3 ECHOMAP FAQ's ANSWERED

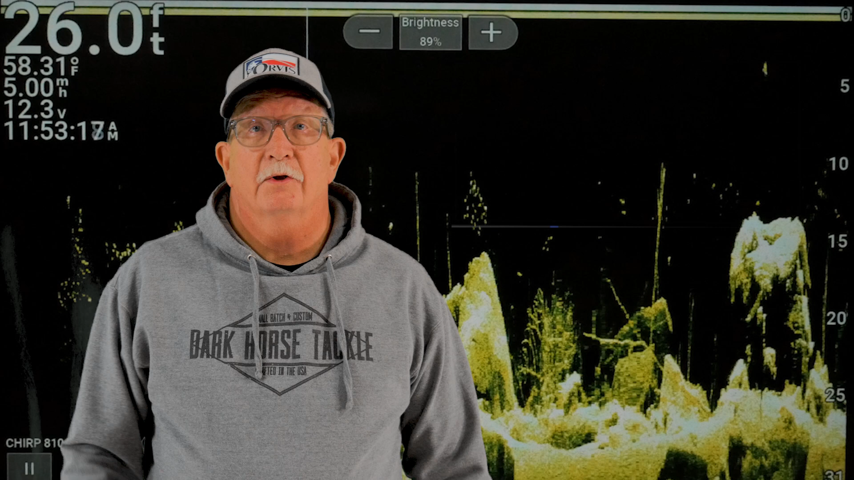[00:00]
On screen: depth 26.0 ft, water 58.31°F
So what are the three most common problems when setting up your Garmin unit? Number one is properly setting a waypoint. You got to know how to do that. Number two is not being afraid to turn your contrast and your brightness way up. You can leave them in auto, but it's not going to give you that really image-like picture. Number three is trying to look too far out or too far down in clear view and side view in those higher frequencies. Remember, the higher the frequency, the less distance you can cover.
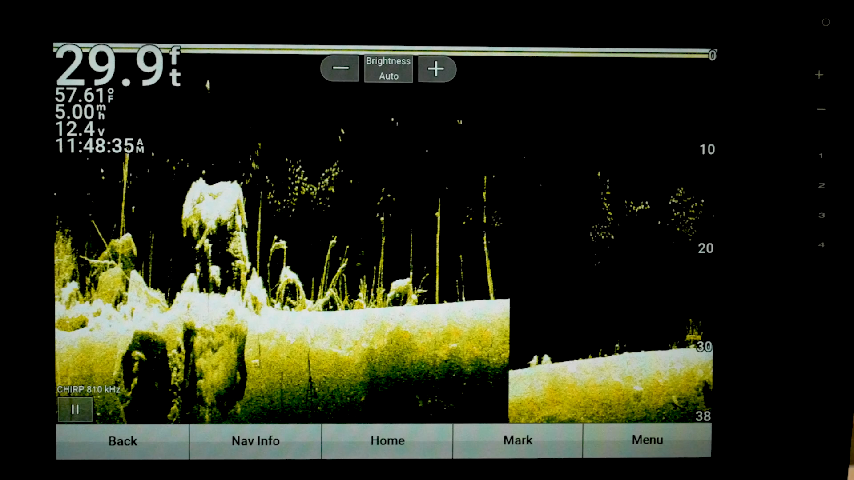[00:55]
On screen: depth 29.9 ft, water 57.61°F
So let's go ahead and get to it. All right, so first things first, let's take a look at how to set a waypoint. Now there's two different ways. If you look down here, you got a pause button, and we can pause it, and you see these crosshairs come up.
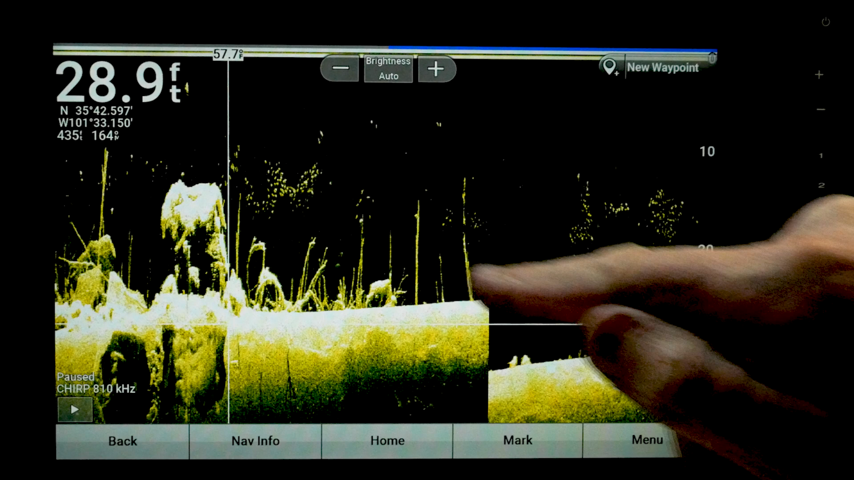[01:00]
On screen: depth 28.9 ft
So what you can do is take your finger and just move it to the object that you want to mark,
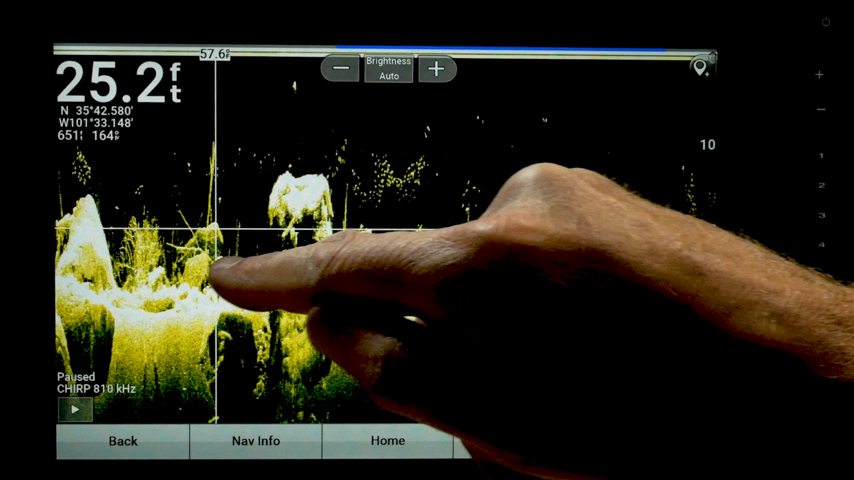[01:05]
On screen: depth 25.2 ft
and then you got an inverted teardrop up here.
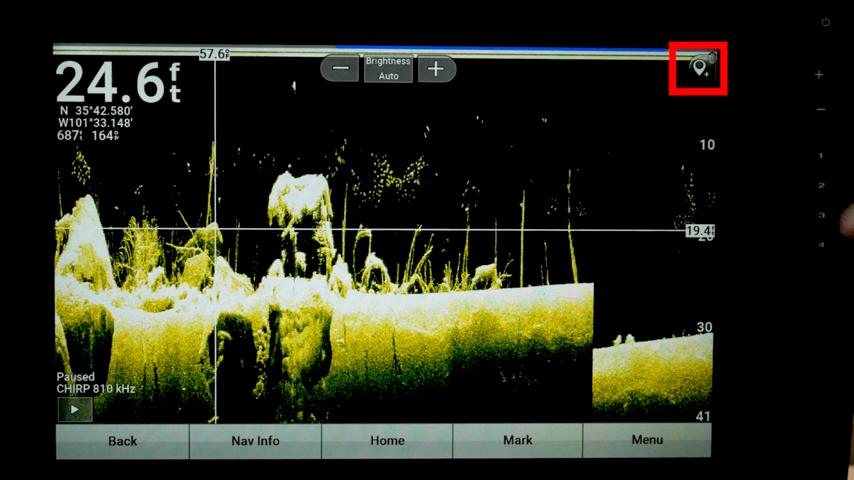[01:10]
On screen: depth 24.6 ft
Go ahead and press that, and it says waypoint created at cursor.
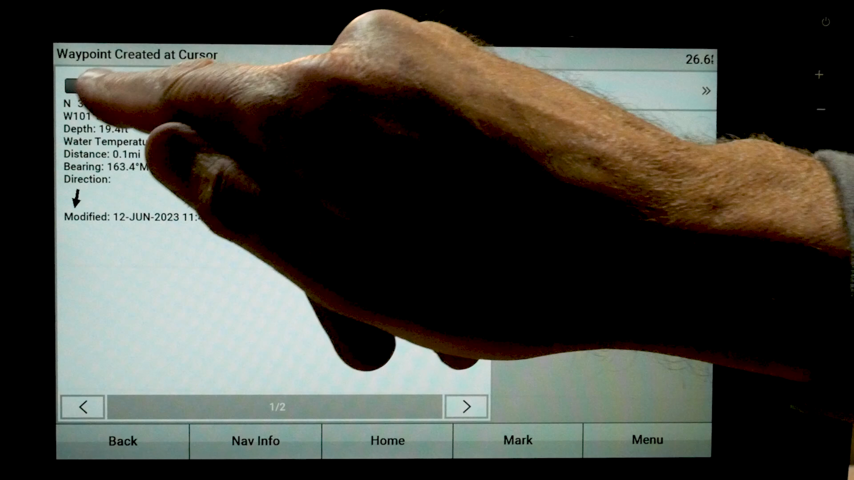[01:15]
Now that's important.
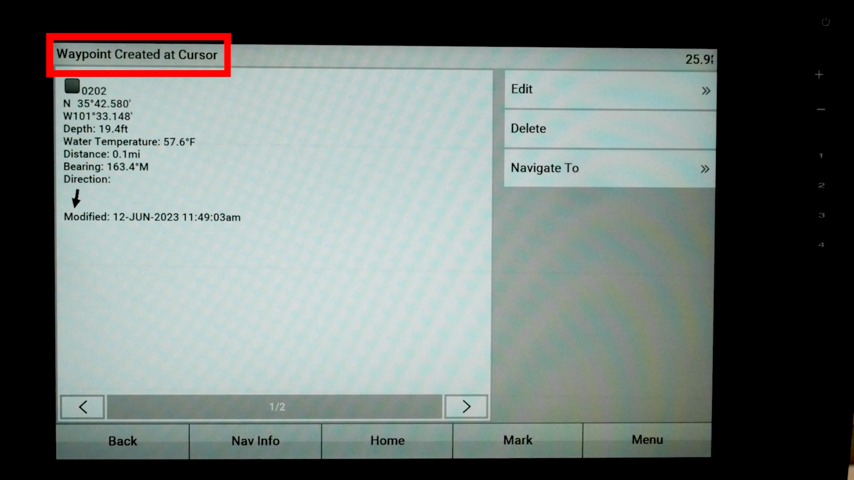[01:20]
Remember to look at that at the top of the screen. Now the other thing you want to remember, let's go back,
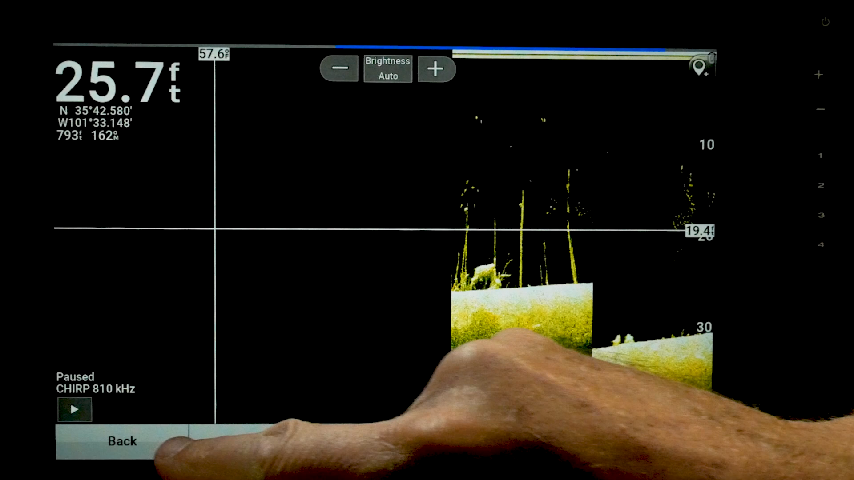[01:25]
On screen: depth 25.7 ft
is don't mark your waypoint with just one crosshair,
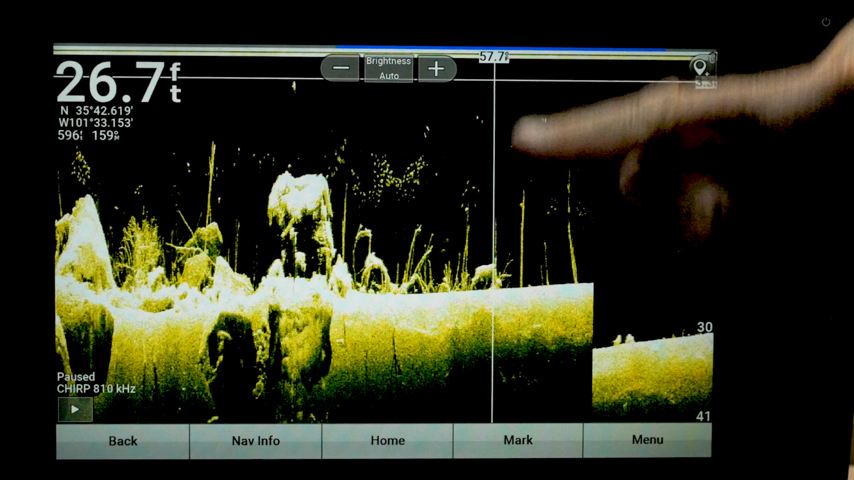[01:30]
On screen: depth 26.7 ft
with just this down crosshair, because watch when I mark this.
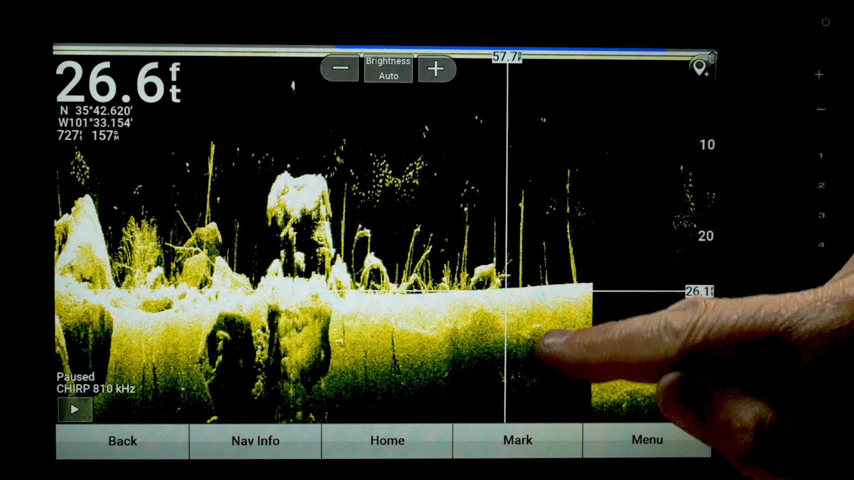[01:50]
On screen: depth 26.6 ft
So press down there towards the bottom, like if you want to be right on the bottom,
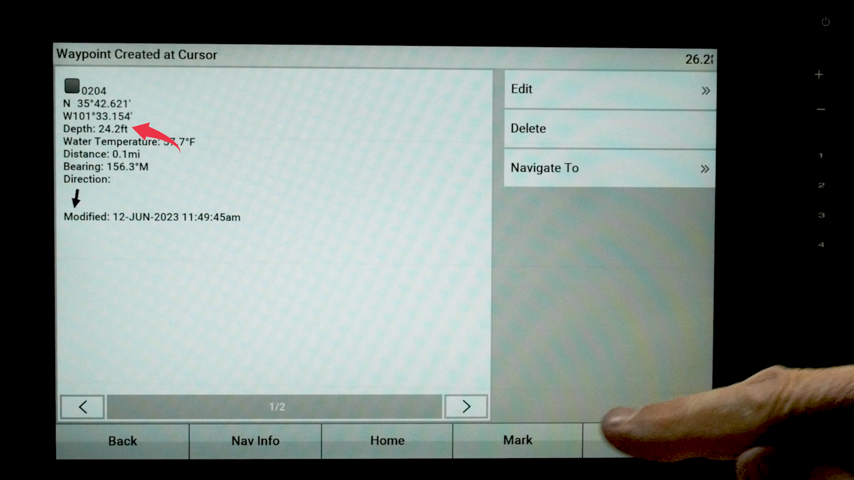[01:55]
and then when you press it, now it's 24.2 feet deep.
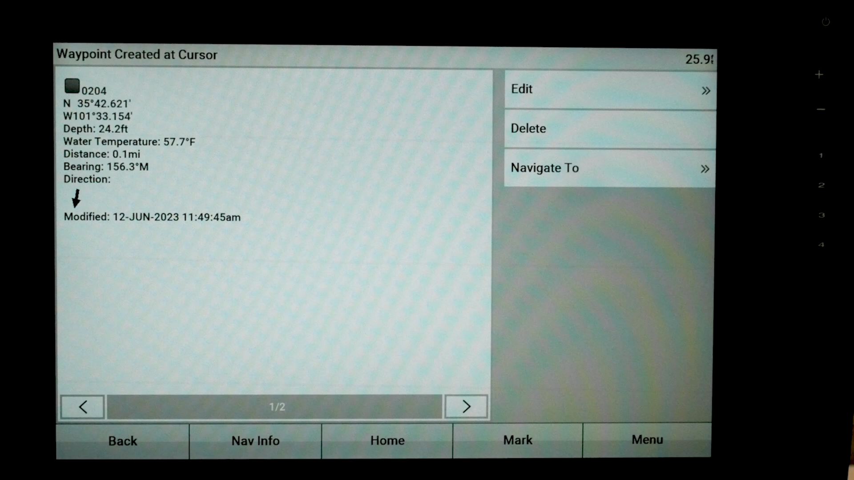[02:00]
So that's a good thing to do. Now the other way you can do it, is let's go ahead and hit play,
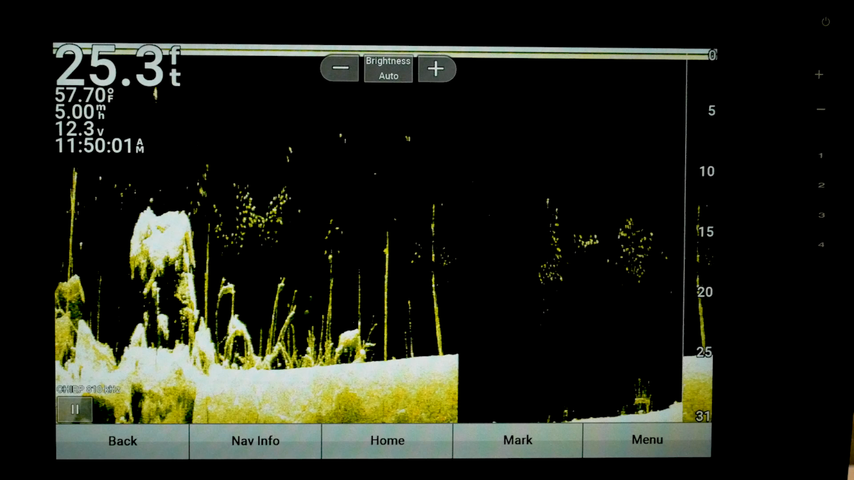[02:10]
On screen: depth 25.3 ft, water 57.70°F, speed 5.00 mph
is if you're going along and you see something right here, it happens to catch your eye,
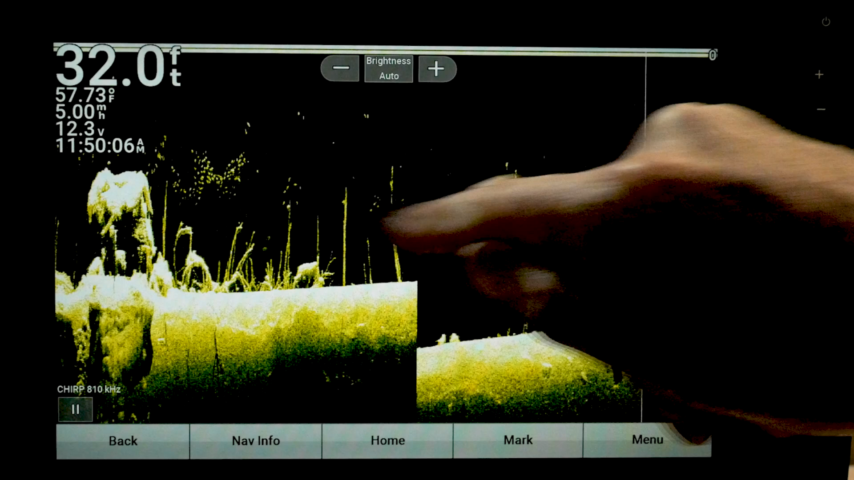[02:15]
On screen: depth 32.0 ft, water 57.73°F
you can swipe the screen, and you can pause it that way.
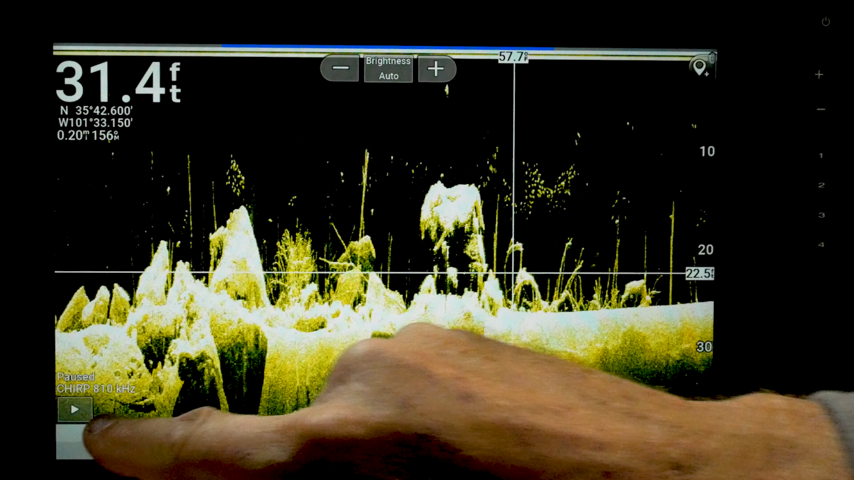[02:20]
On screen: depth 31.4 ft
See, it's got the play button down here. Then you can go back a little ways,
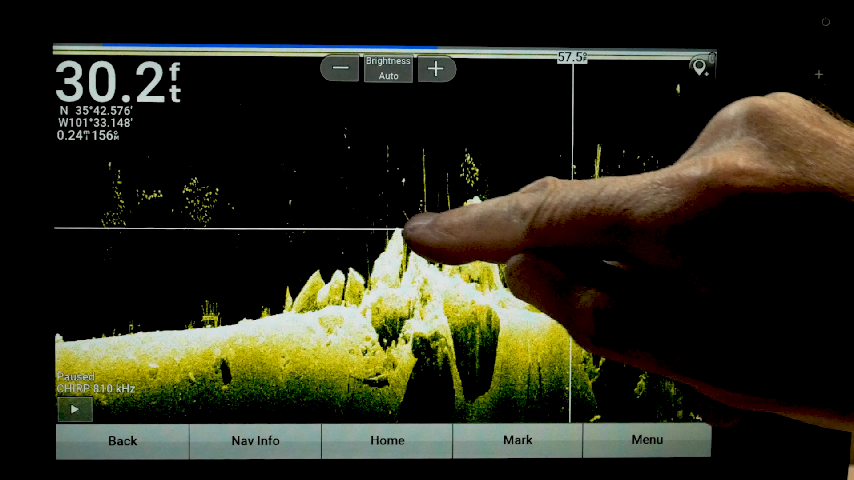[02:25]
On screen: depth 30.2 ft
and look for something that maybe you wanted to mark that you didn't see. Then you can go ahead, and mark that waypoint. Now, here's one other thing. Notice that's just a gray dot.